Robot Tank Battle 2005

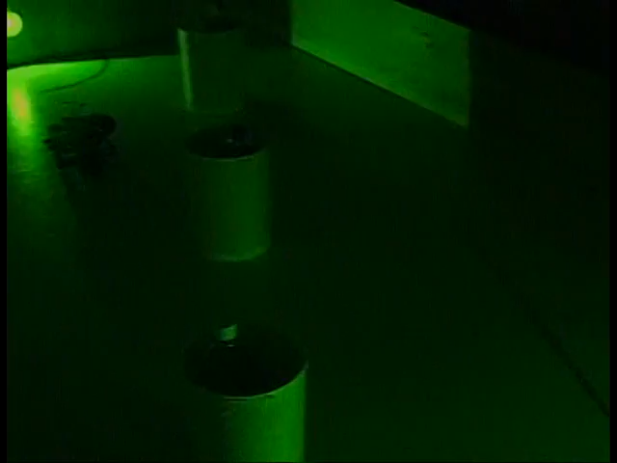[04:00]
Oh. No, it's two. Did we miss? Did we miss?